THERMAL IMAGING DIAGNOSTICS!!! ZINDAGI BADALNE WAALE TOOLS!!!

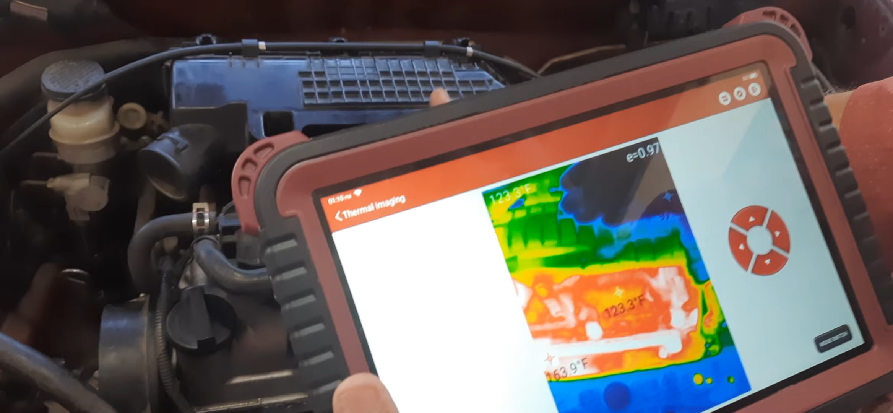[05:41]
लेकिन यहाँ पे जैसे जैसे मैं यहाँ जाता हूँ, सो ये देखो ये मेरा हाथ आप देख रहे हो,
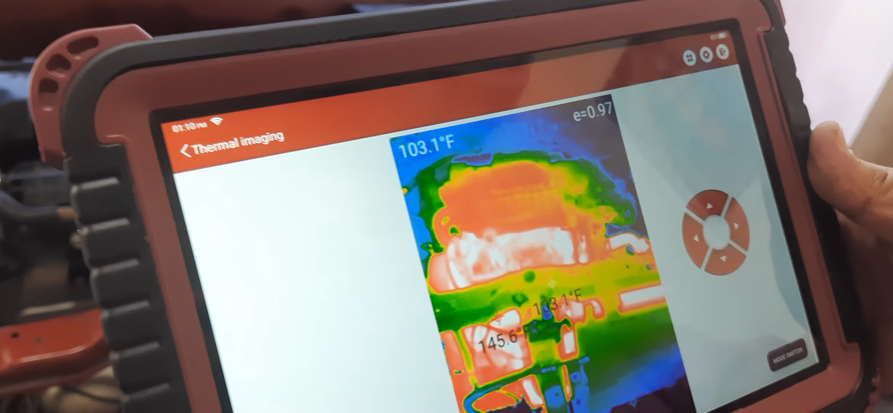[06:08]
जहां जहां गर्मी है वहां वहां ये देखो ओके, ये
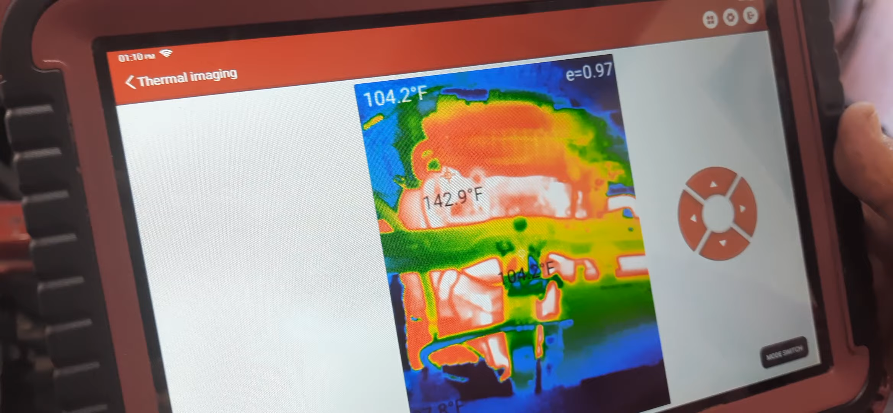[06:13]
142.9 फारेनहाइट, 143। अब यहां पे देखते हैं, लेट अस लुक एट द फ्यूज बॉक्स, फ्यूज बॉक्स की तरफ देखते हैं।
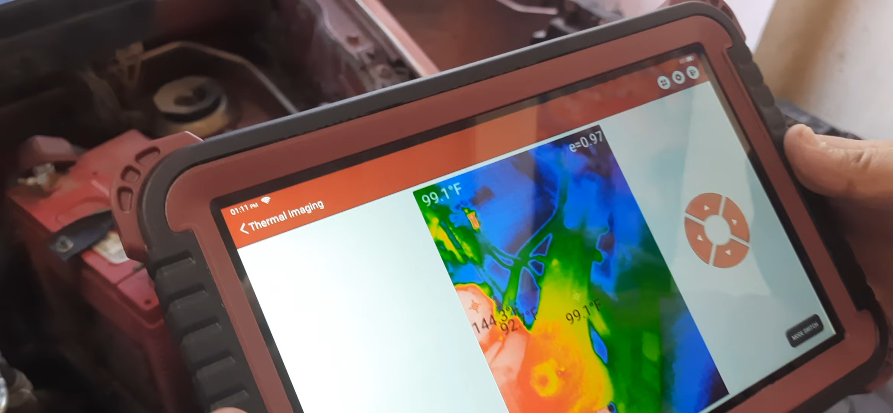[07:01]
ये मेरे बैटरी के टर्मिनल हैं,
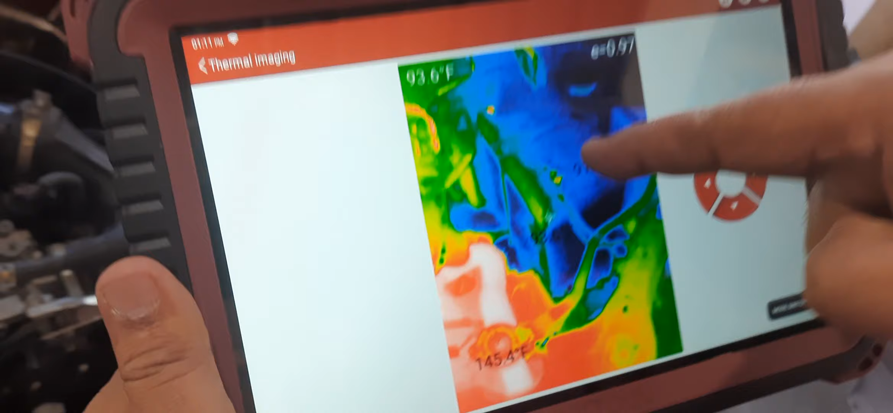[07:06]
ये देखो ये दोनों, जैसे जैसे ये गाड़ी गर्म होगी,
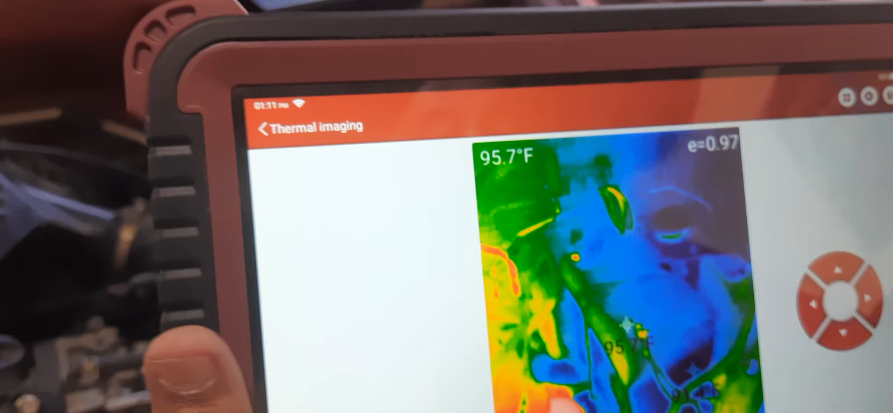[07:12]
ये देखो वो मेरी वायर हैं पीछे, वो देखो ओके, ये देखो ये वायर फ्लो कर रही है यहाँ पे, जहाँ जहाँ ये गर्म हो रही है, ये देखो
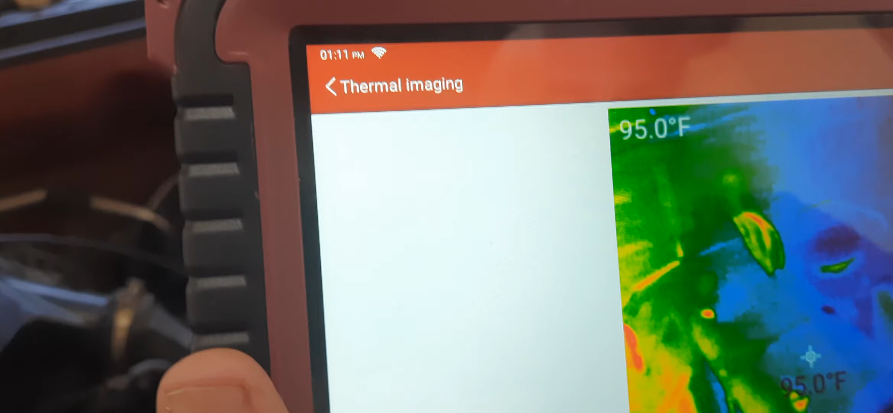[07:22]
On screen: spot 95.0°F
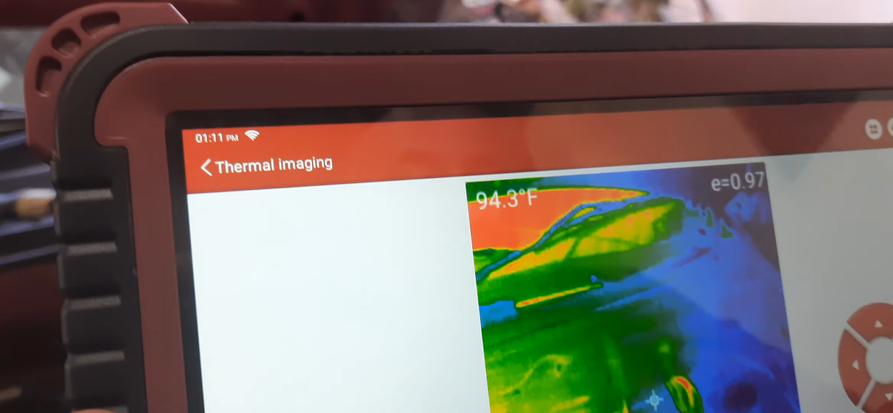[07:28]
On screen: spot 94.3°F
जहाँ जहाँ मेरा हीट है, टेक अ लुक,
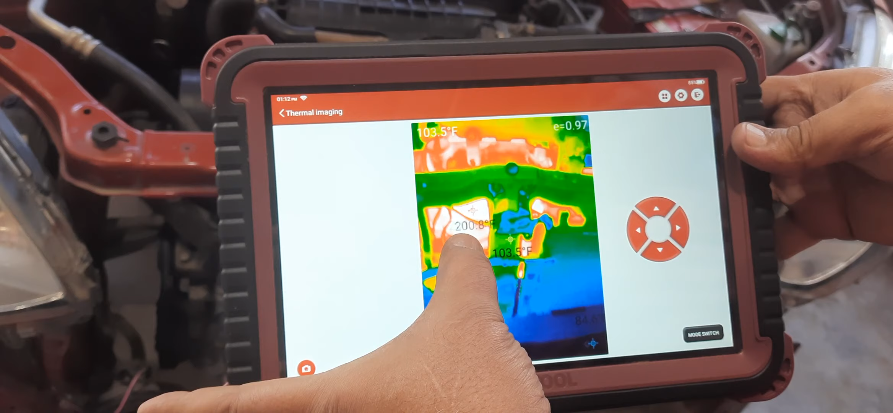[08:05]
ये देखो लुक एट द हीट इधर,
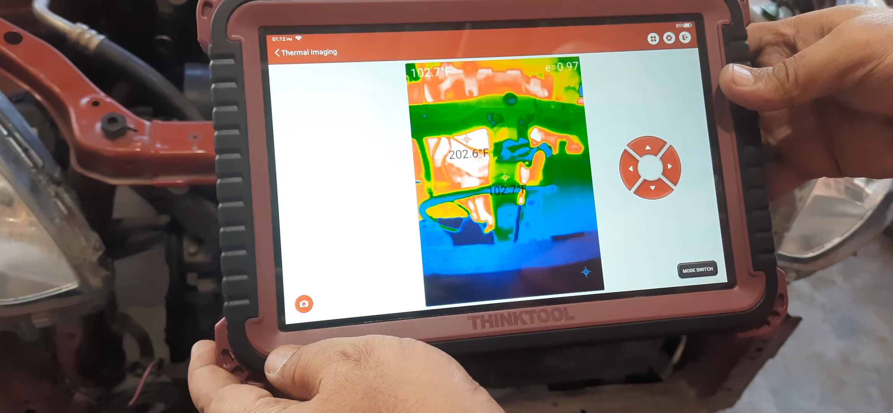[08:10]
ये हमारे एग्जॉस्ट साइड में जा रही है, कैट कन्वर्टर, लुक एट दिस,
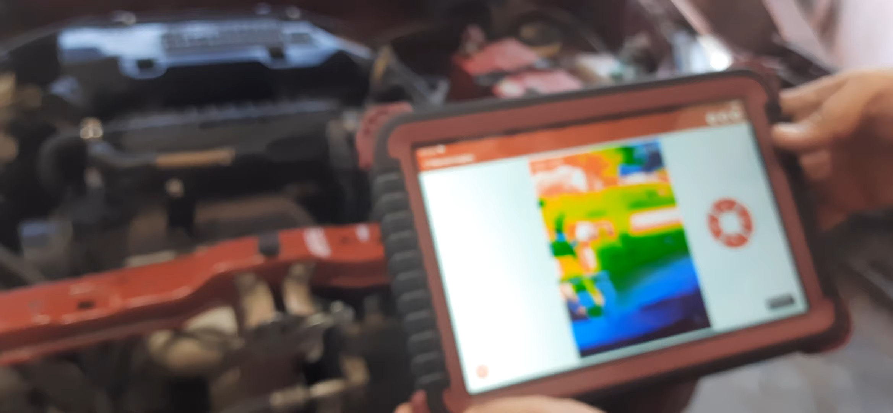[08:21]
ये देखो ये रहा मेरा कंडेंसर,
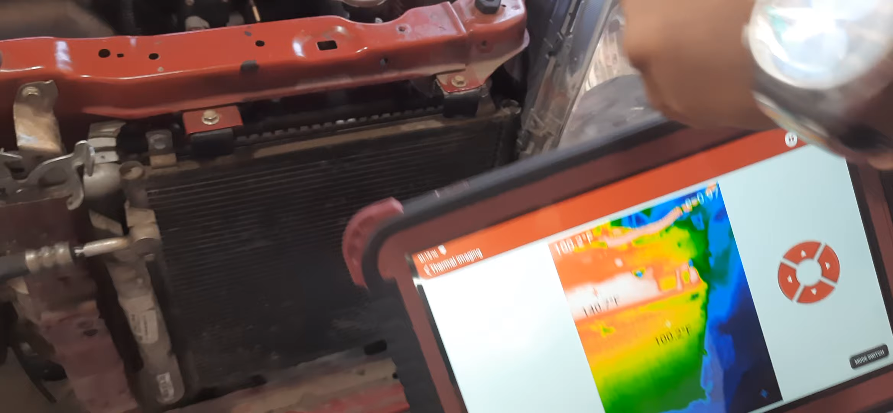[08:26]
ये भी ऑन करियो,
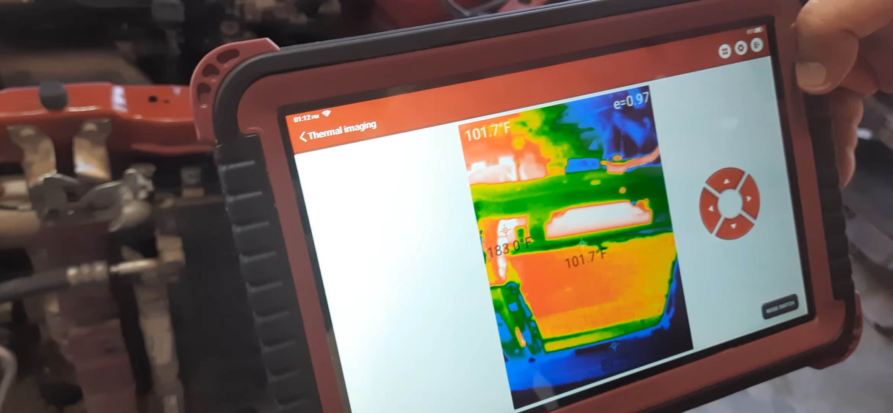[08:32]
On screen: spot 101.7°F
ये देखो इमीडिएटली ये भी ऑन किया,
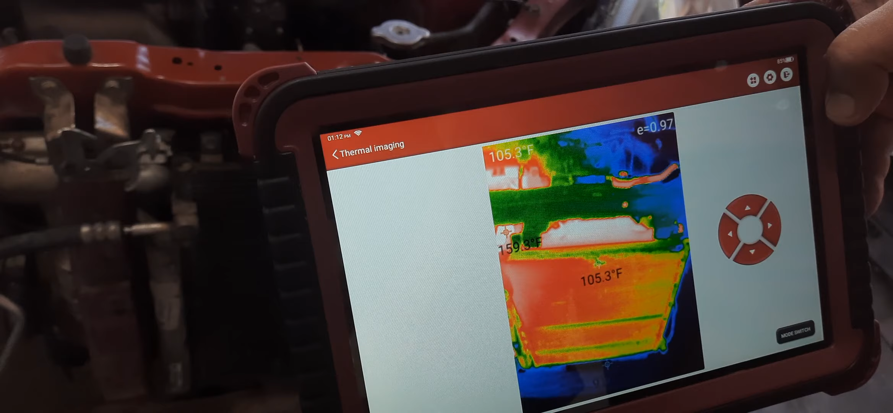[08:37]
On screen: spot 105.3°F
ये देखो ये भी बंद कर,
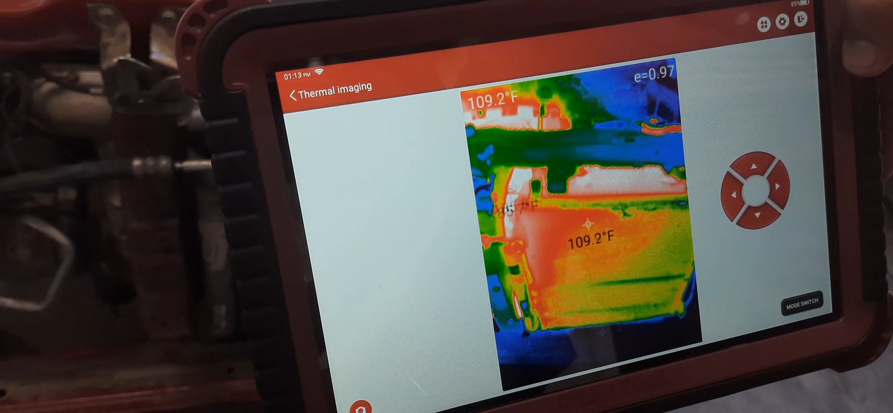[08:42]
On screen: spot 109.2°F
स्ट्रेट अवे वी कैन सी द डिफरेंस, ए सी ऑन कर,
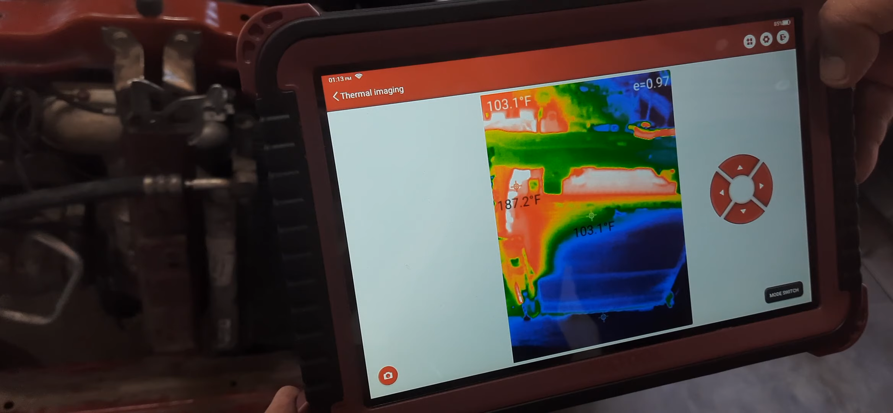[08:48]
ये देखो आप देख सकते हो
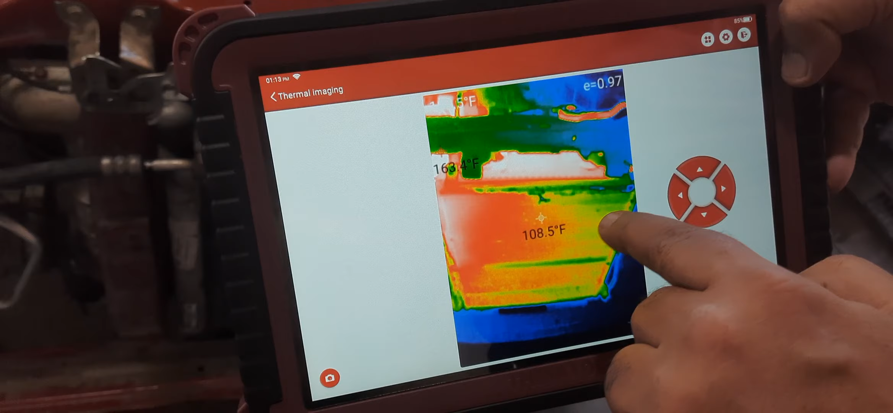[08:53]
On screen: spot 108.5°F
जो रेफ्रिजरेंट है वो कंडेंसर में कैसे मूव कर रहा है, ये देखो
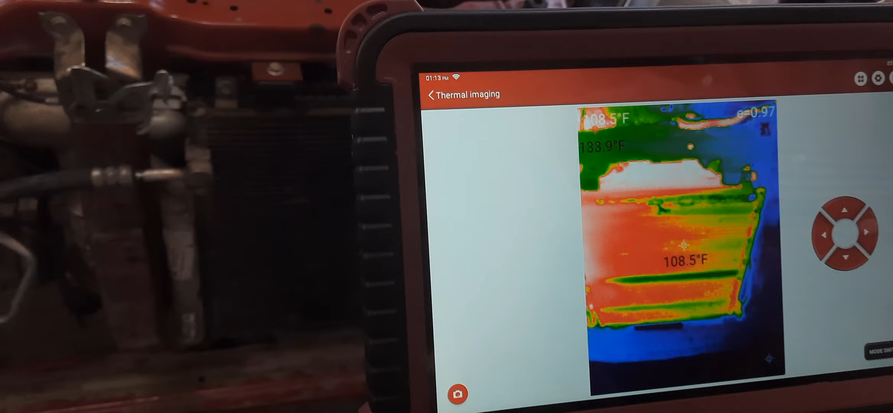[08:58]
On screen: spot 108.5°F
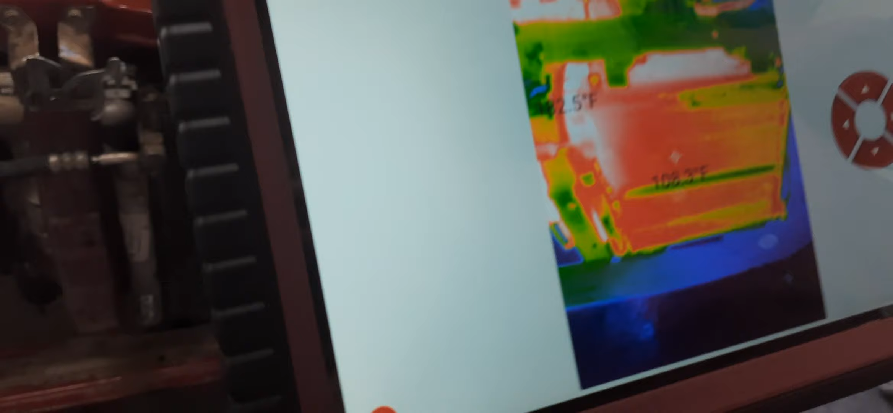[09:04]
ऐसी कोई चीज नहीं है माय फ्रेंड्स जो चीज हम लोग
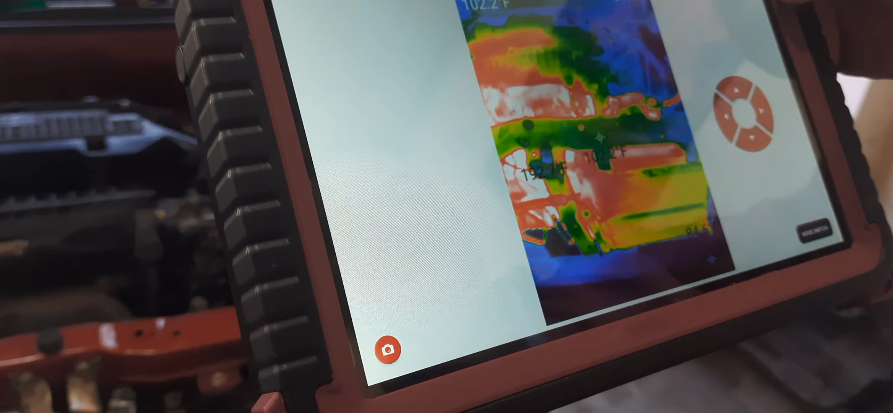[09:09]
थर्मल इमेजर से अगर हम ध्यान से अपना फोकस करते हैं।
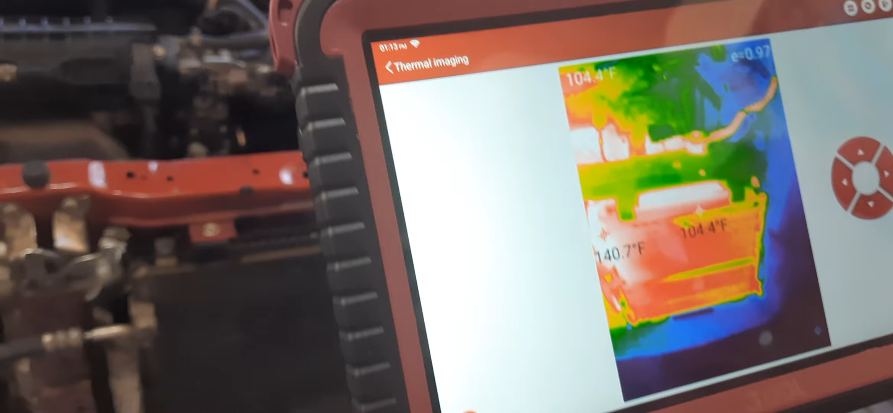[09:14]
ये देखो ये मेरा कूलेंट का ढक्कन है, ये रहा रेडिएटर का, ये देखो ये रही पाइप,